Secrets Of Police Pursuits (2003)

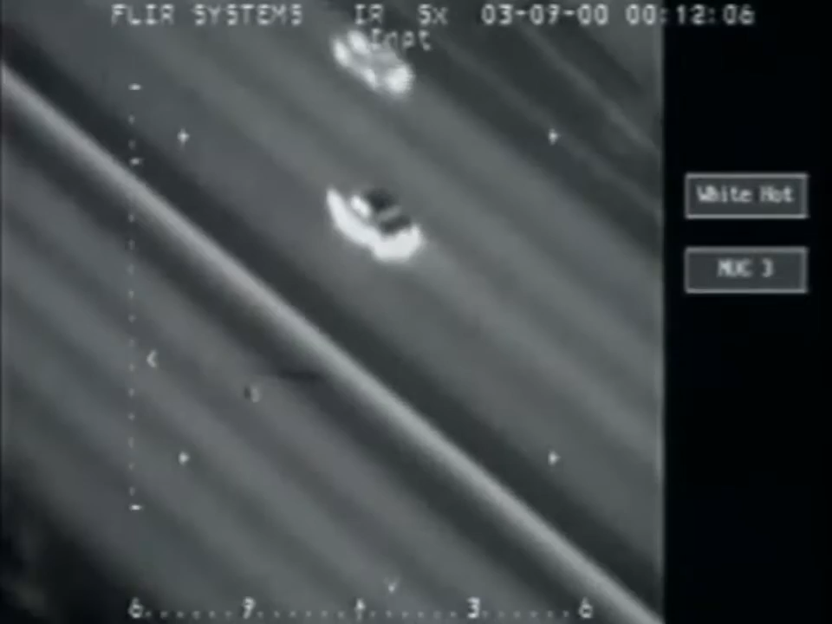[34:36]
The incident occurred today. Helicopter pilot Officer John Muck is soon flying his FLIR-equipped chopper into action.
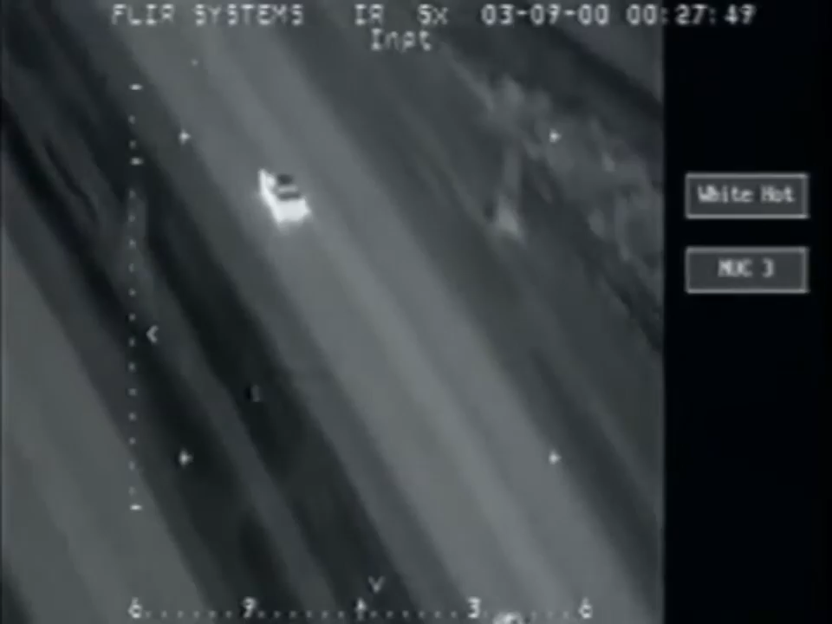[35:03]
OK. You're approaching some more traffic ahead here. Go ahead.
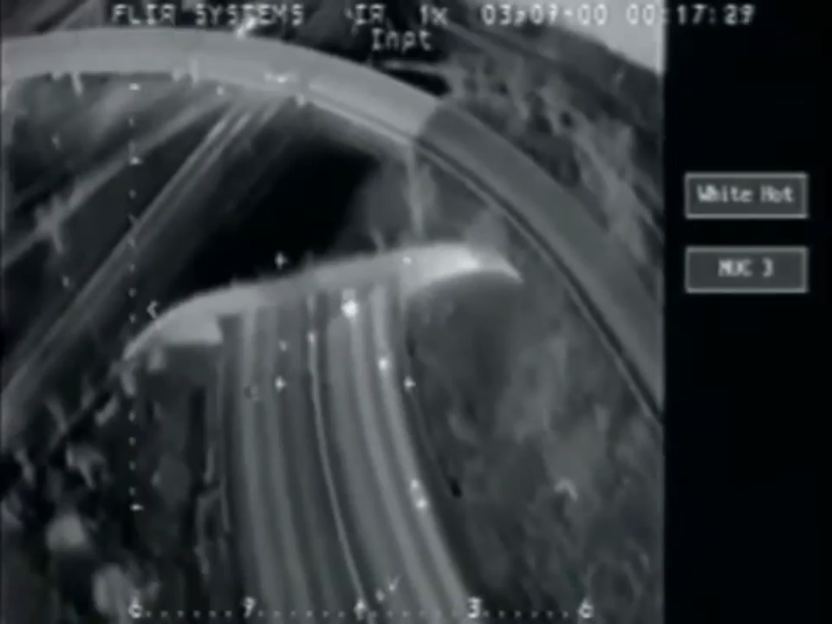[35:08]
OK. He went to the left lane in the tunnel. He's in the tunnel now. I'm fourth car.
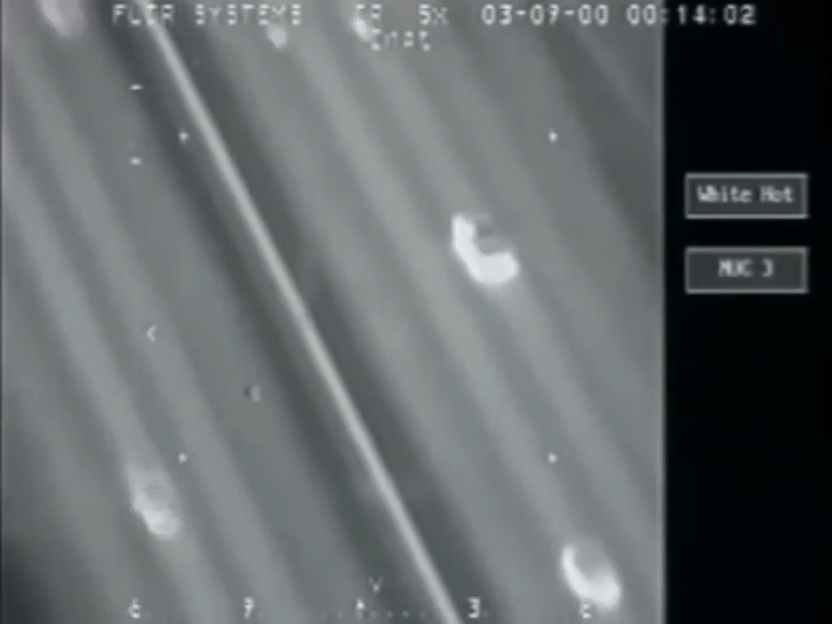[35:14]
Now I don't want any of St. Paul's fraud to follow me after we get out of the city.
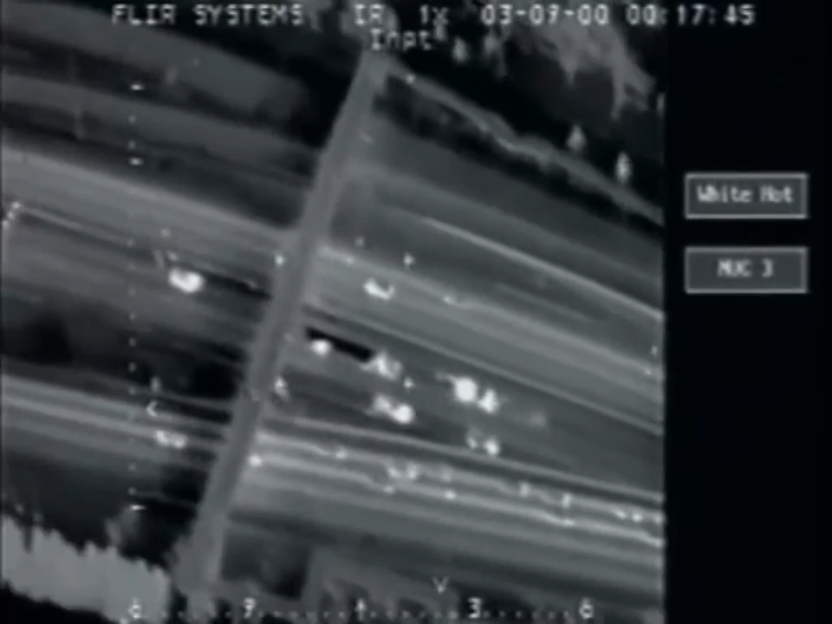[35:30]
He hit the sticks. He's throwing sparks from the right side.
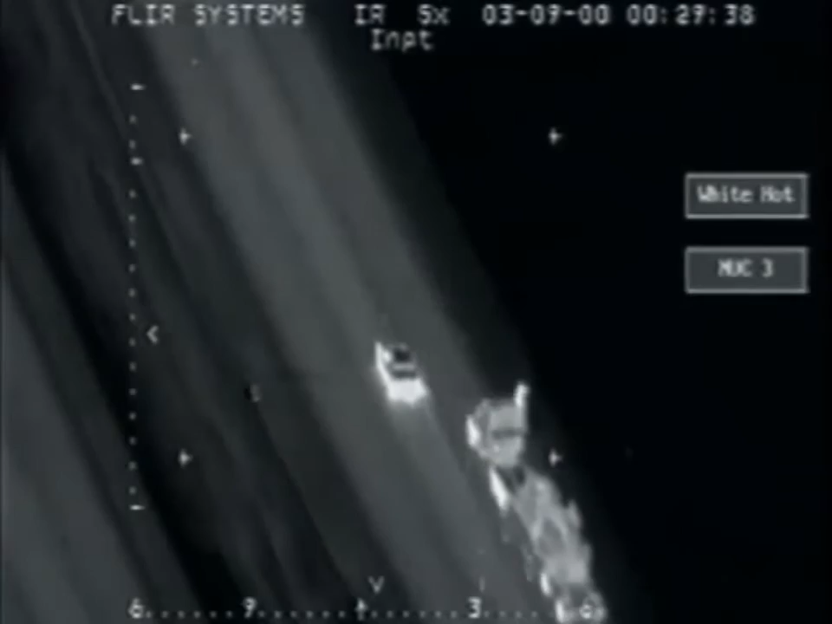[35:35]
This car is basically falling apart, and we were told that he could no longer see the
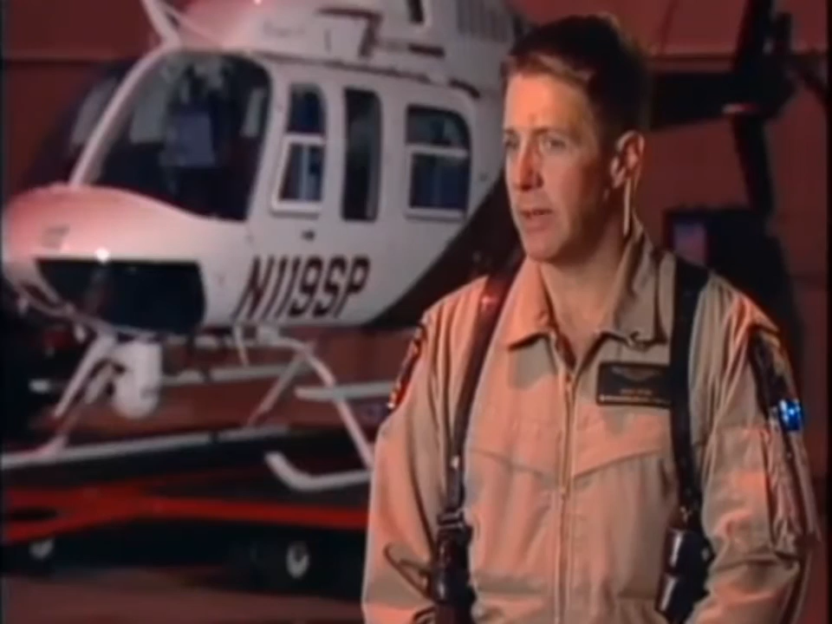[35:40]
vehicle anymore because the smoke and the debris was so heavy coming off this vehicle.
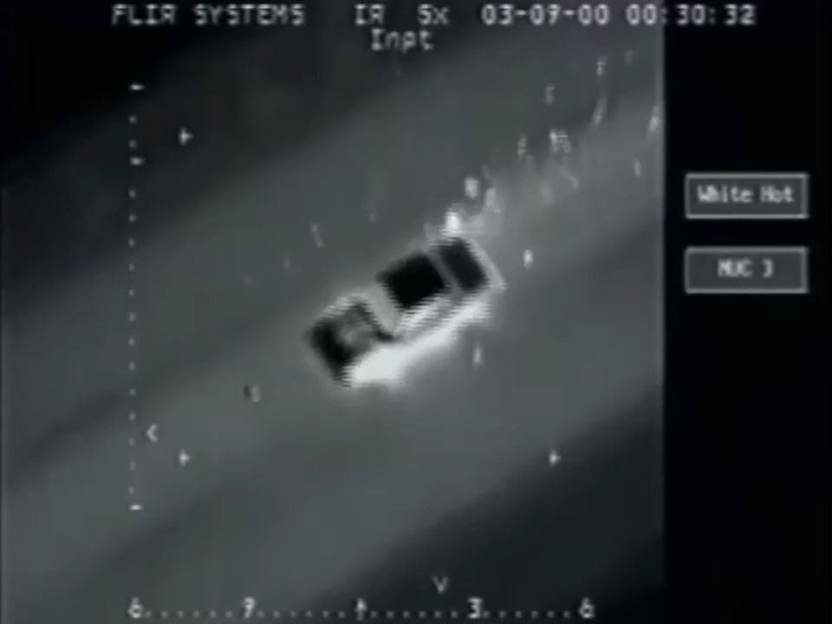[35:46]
So the car was basically disintegrating. The officers still hold a safe distance from the suspect
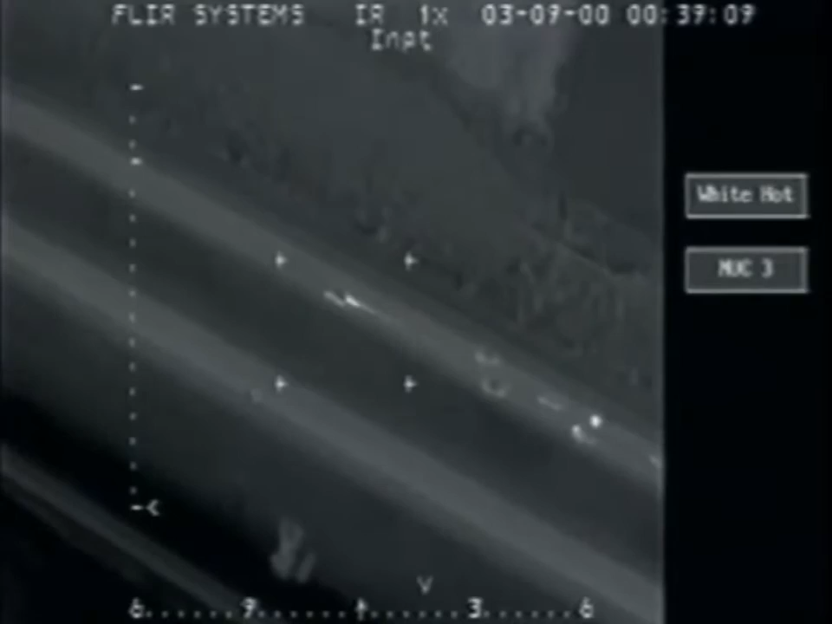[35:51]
while the helicopter tracks the car from above. Before it rocked in 31 minutes.
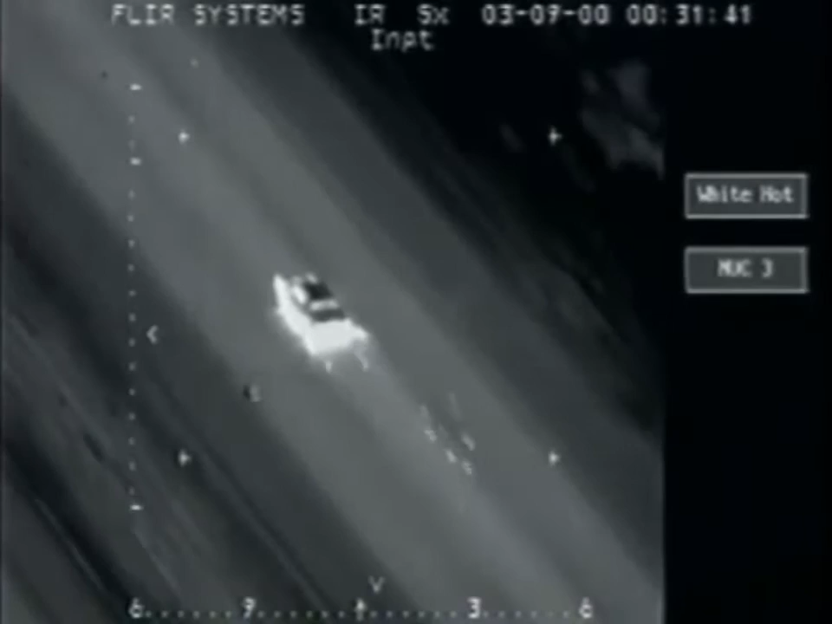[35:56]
They're just about to the river. He's going on rims. He hit every spike we had out there.
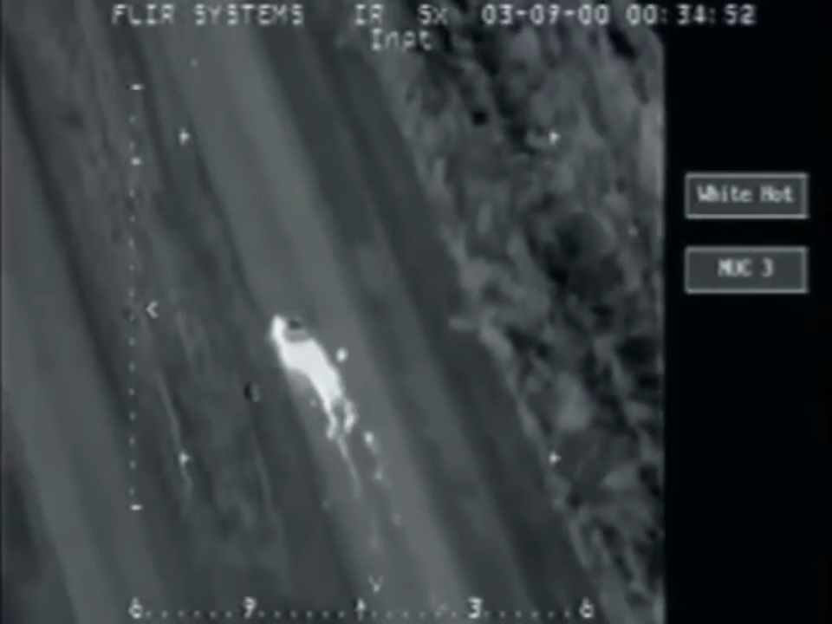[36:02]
I think he might have popped his motor here.
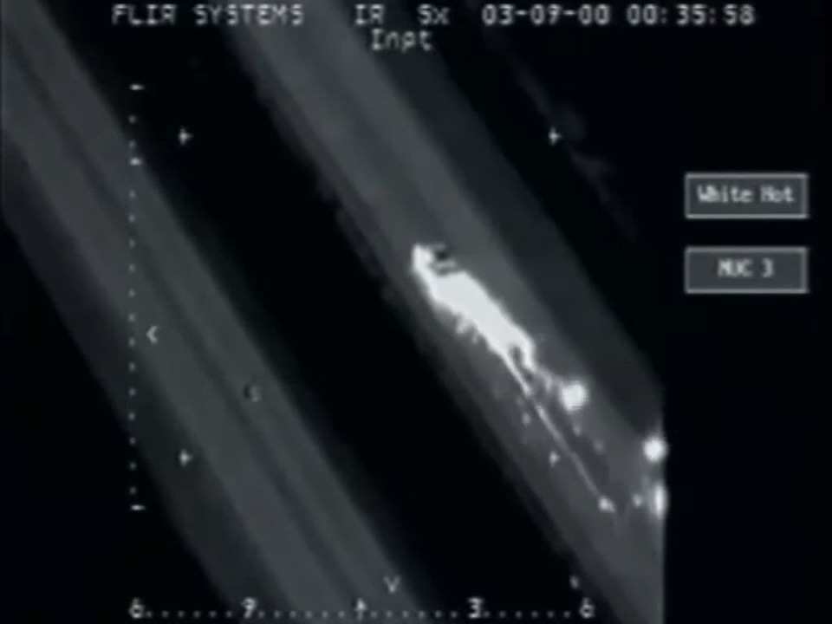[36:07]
He's dumping stuff all over the road here that's extremely hot. He's slowing me down. We may be stopping Metro.
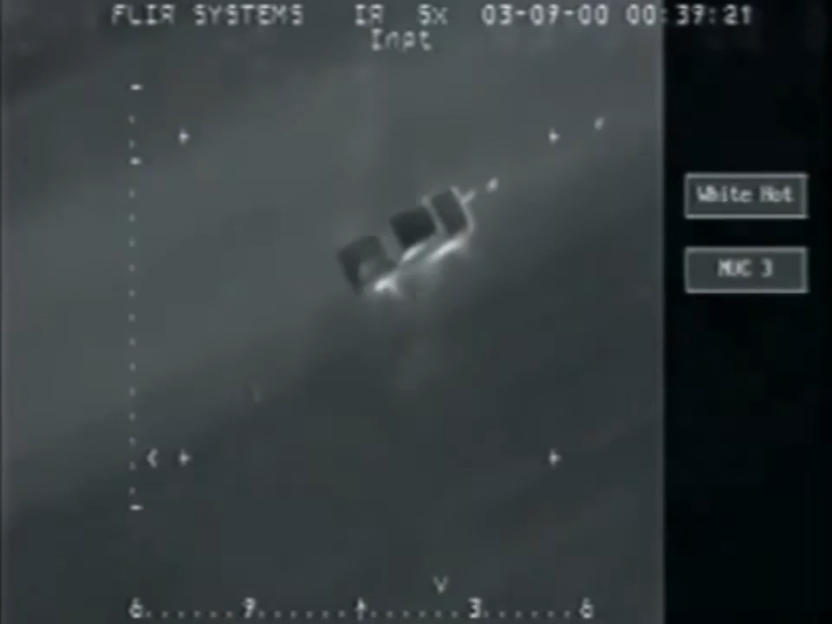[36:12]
Door's open. He's going to... Looks like he's going to bail. He's out.
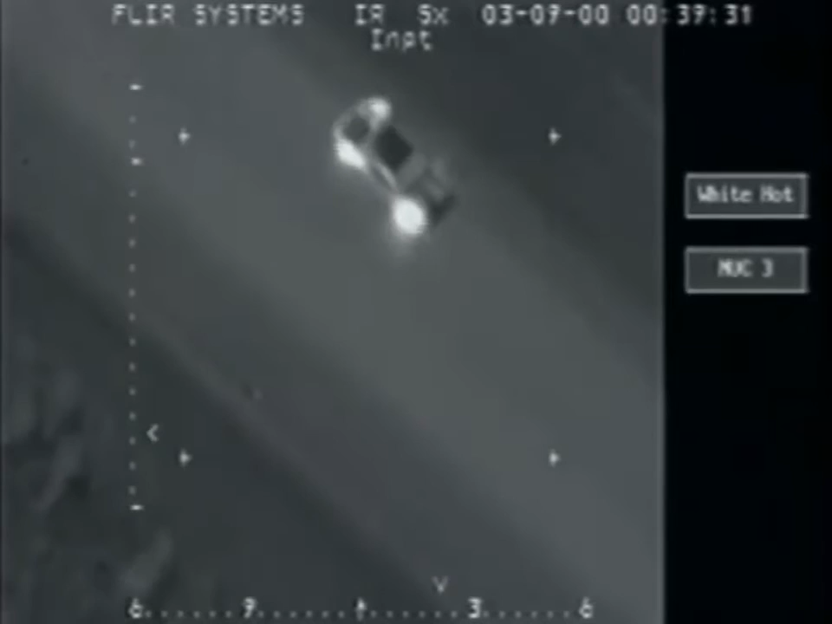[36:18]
He's putting his hands on the... On the trunk. He's putting his hands on the trunk.